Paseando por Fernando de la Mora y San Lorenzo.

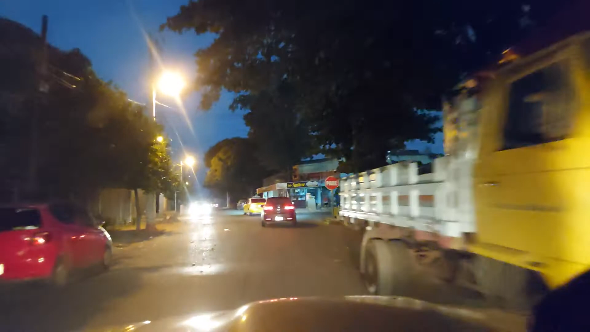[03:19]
Ya estamos en la ciudad de Fernando de la Mora, la ciudad joven y feliz.